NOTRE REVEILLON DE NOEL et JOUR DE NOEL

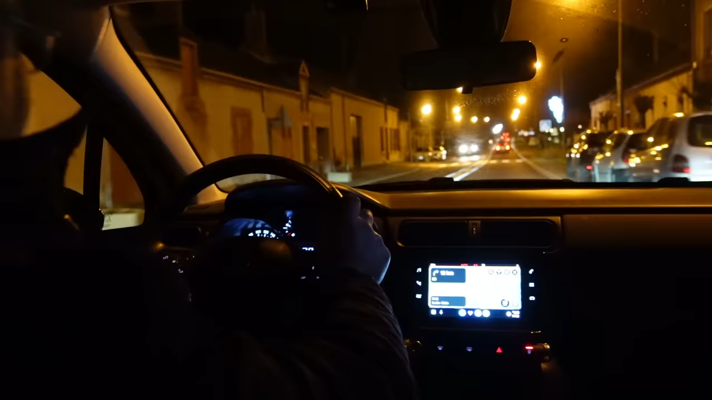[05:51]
Alors, quelque chose d'assez inhabituel, pour pas dire. Ah bon ? Ah oui, l'esprit de Noël, là.
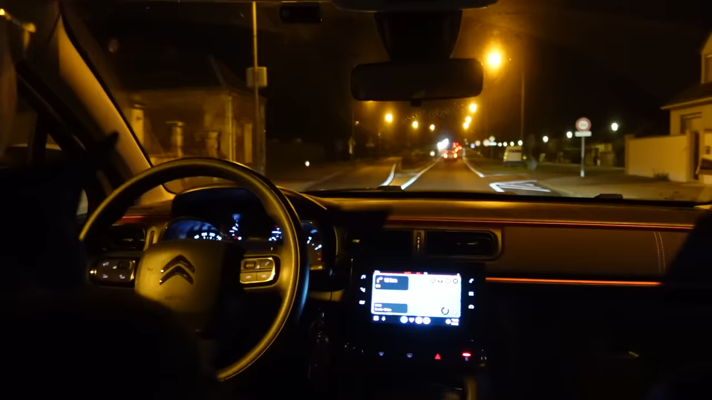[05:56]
Fais gaffe, il y a un radar, parce que l'esprit de Noël, attention. Non mais il n'y a pas un seul, même la mairie n'est pas éclairée. T'es sérieux, Eric ?
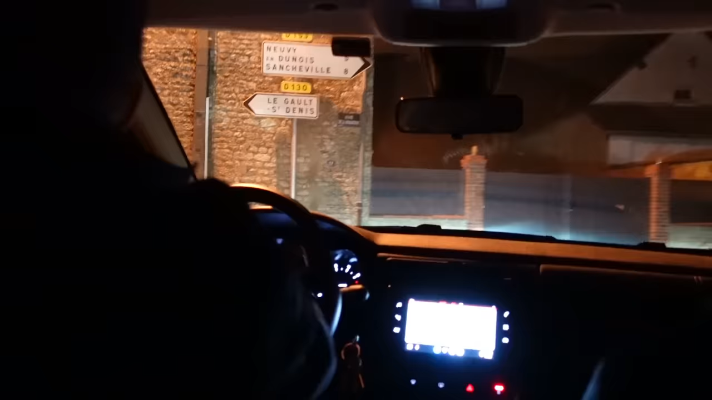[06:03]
On vient de se taper 30 bornes, là. Attends, quand tu vas tomber dessus... Bah non, mais le village le moins éclairé, c'est sûr.